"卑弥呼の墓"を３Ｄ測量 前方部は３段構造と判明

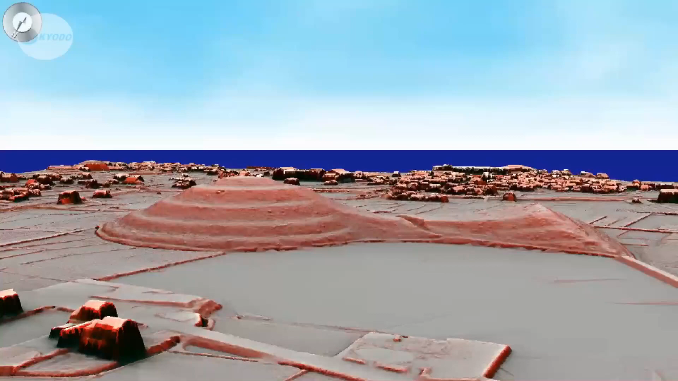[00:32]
ヘリコプターで上空からレーザー光を当てて測量し、
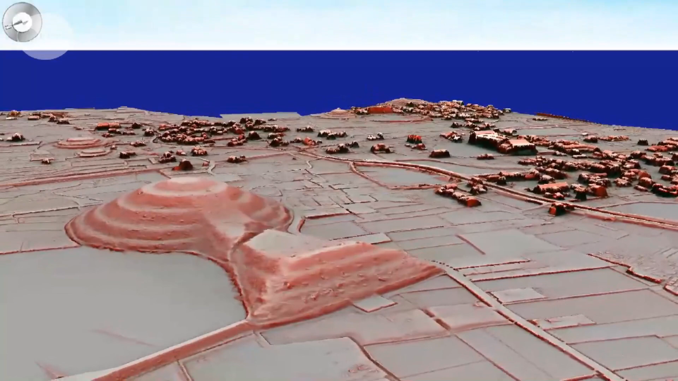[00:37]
四角い前の部分が三段構造と分かりました。